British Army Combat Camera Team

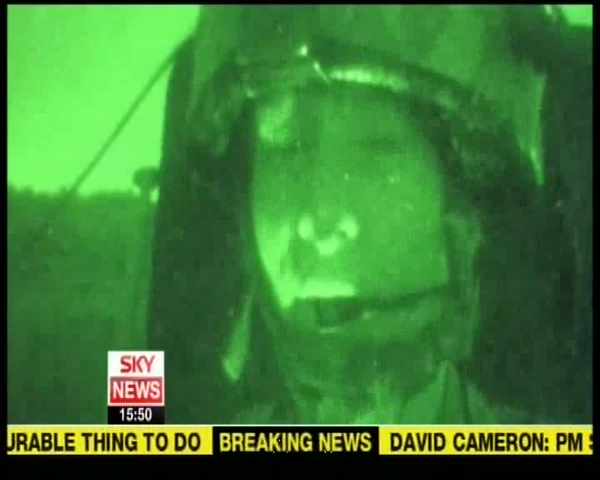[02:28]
You can go on patrol for hours and not see anything at all. We've now been out for about an hour. It's about five in the morning, soon be coming up to dawn.
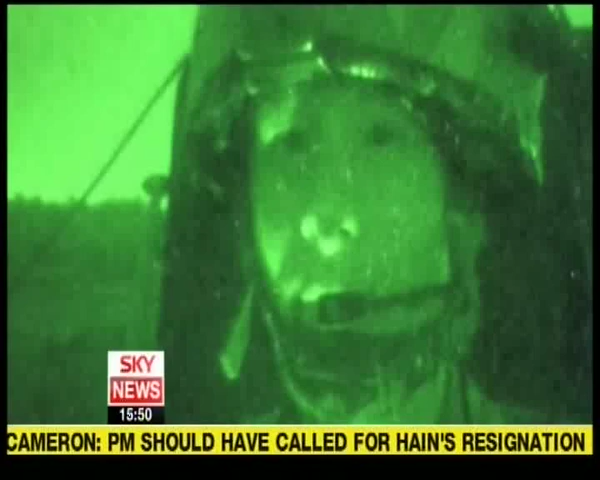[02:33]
And on this patrol with the RAF regiment, they spotted illuminating rounds being sent out by our own artillery. They're obviously trying to identify something on the ground.
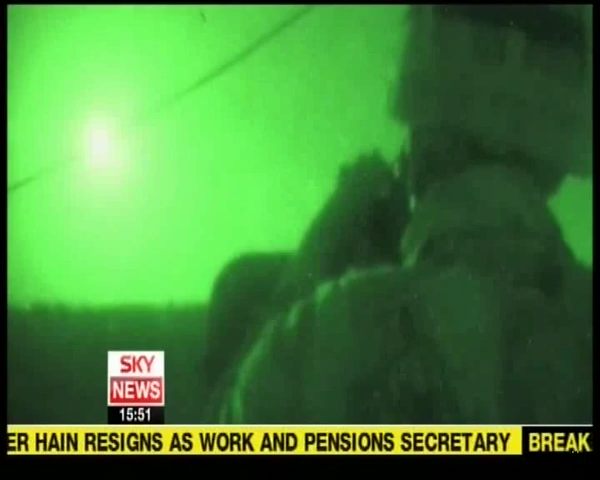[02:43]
The combat camera team has been a key part of our communications efforts here in southeastern Iraq.